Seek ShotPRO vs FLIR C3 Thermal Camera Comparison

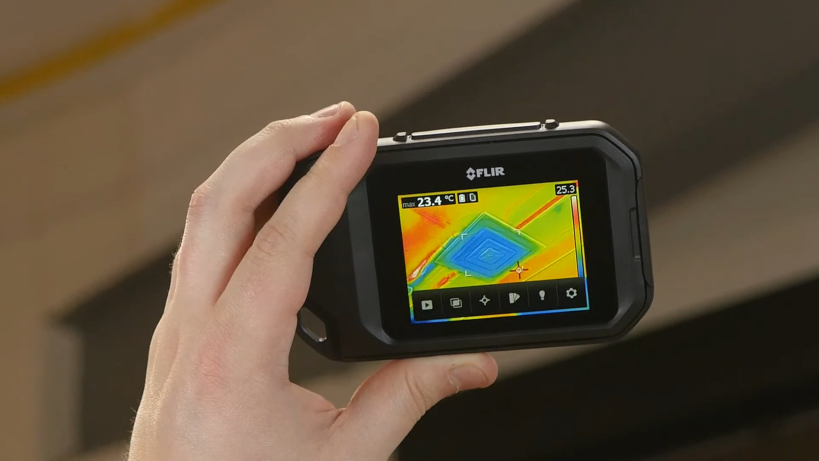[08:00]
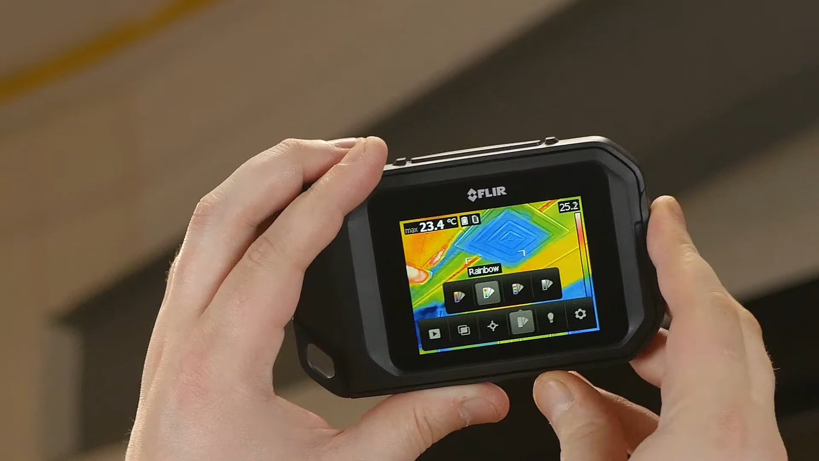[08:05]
On screen: max 23.4°C
But the MSX technology is definitely more mature and can give you a great image.